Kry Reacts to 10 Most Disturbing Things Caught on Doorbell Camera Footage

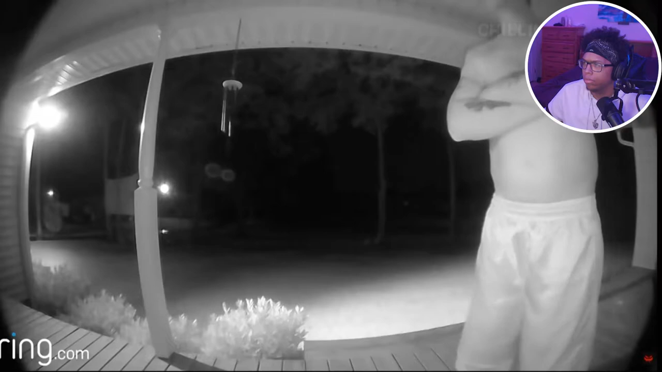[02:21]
But rather than actually knocking on the door or ringing the doorbell, the man pretends to do so. At first it seems odd, until you realize what's actually going on. Near the left side of the screen, a car's headlights can be seen. It's clear whoever is driving the vehicle is making this guy walk up and talk to the house owner for a seemingly sinister purpose, as the guy obviously doesn't want to do it. I mean, so much so that he fakes knocking on the door and even fakes a conversation with the house owner, all the while making sure the driver can see him doing so.
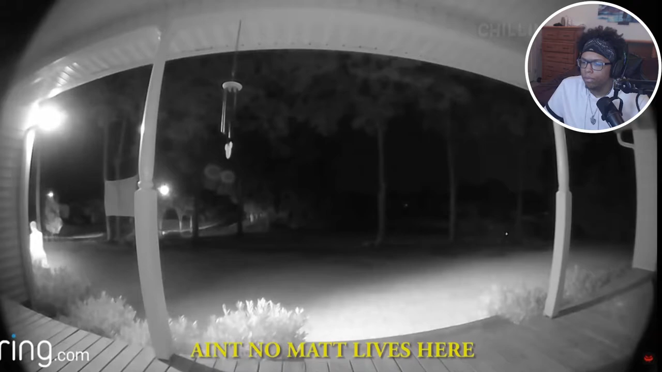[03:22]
From the fake conversation, it's clear the driver wants the man to look for someone named Matt. One comment guessed the man could have been being forced to rob the place, but didn't want to do it, making him fake the whole situation and claim no Matt lived there. But to this day, the real motives of the driver are still unclear. This footage features a random woman walking up to someone's front door.
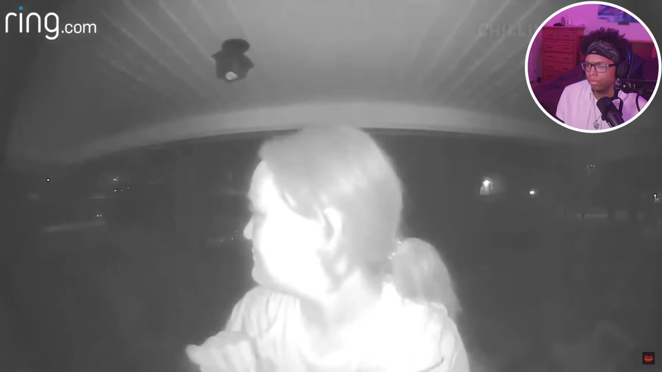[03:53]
The woman clearly isn't acting normal, or at least until a car passes, where she breaks character so as not to draw attention to herself. I mean, it's still weird that you out hella late at night. Face right up to the camera.
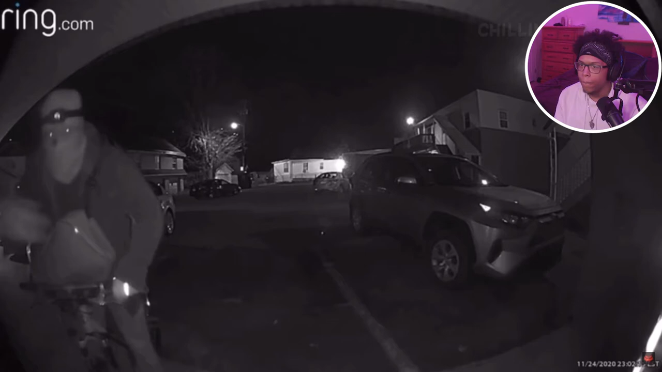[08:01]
But that was until the woman's Ring doorbell caught the man approach the front door on a bike wearing a mask. People are so bold. He apologized for stalking the woman, though what he said next is pretty disturbing. I'm sorry. He said some wild shit. Watch. Looked in one day and saw you. The man claimed he couldn't stop, which basically confirms this man is not mentally well. Yeah, not at all. To the point where, unfortunately, he can't help himself. To this day, the woman still reports seeing the man at her apartment.
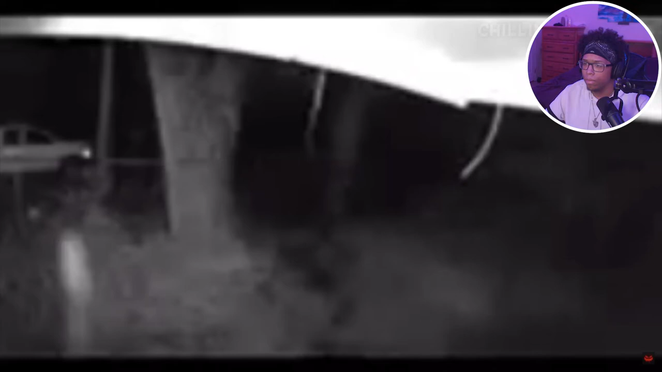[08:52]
The figure looks to have no face, and seems to slowly become less visible as it continues to move. The audio from the video reveals the noise of very faint footsteps. Man, this camera is a fucking potato, god damn.
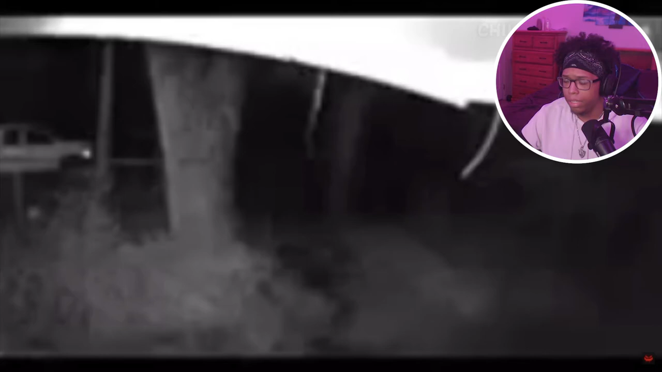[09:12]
After reviewing the footage and examining around the property, the house owner found nothing out of the ordinary. And it's still unclear what exactly was caught on video that night.
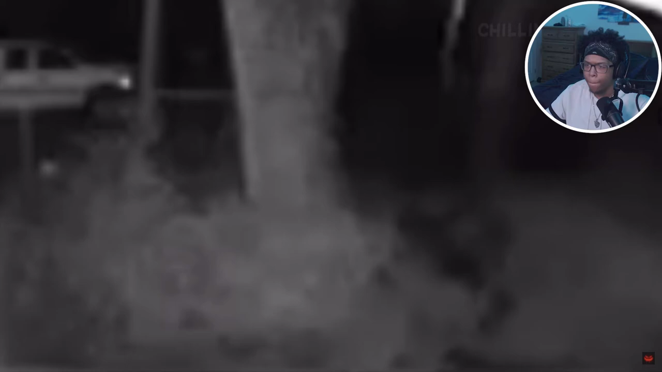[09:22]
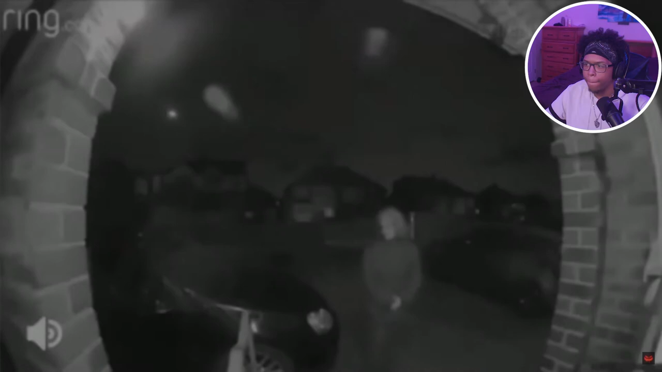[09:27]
The owner of this house would wake up to a notification on his phone telling him motion was detected at his front door. And after reviewing the footage, this is what he found. There was an old woman with a knife just standing at his front door, constantly shifting her body weight from side to side. Bro, what?
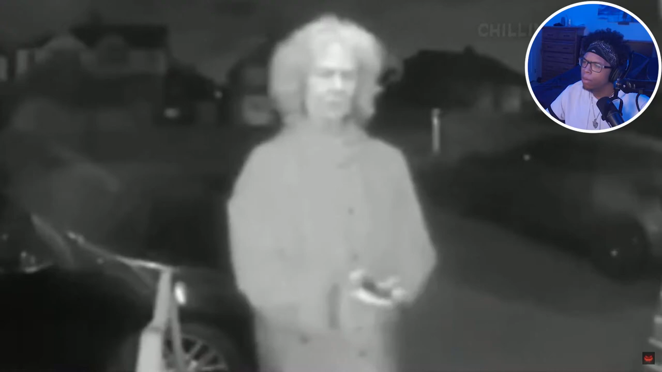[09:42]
The woman can be seen awkwardly holding and looking at the knife, as well as constantly glancing all around her.
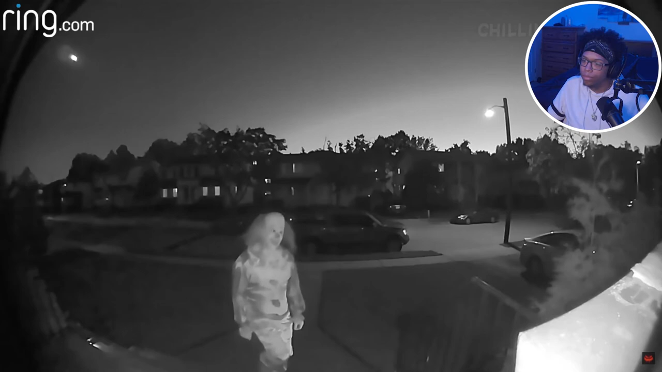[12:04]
The person can be seen tilting their head and slowly walking up to the door, almost the whole time staring directly into the camera. While it's most likely just someone trying to scare people, there's a small chance something a lot more sinister is going on here. And when all of this shit was going down, I was like, there is no reason for motherfuckers to just be going around dressing in clown costumes unless it's some type of wild promotion stunt. And then guess what?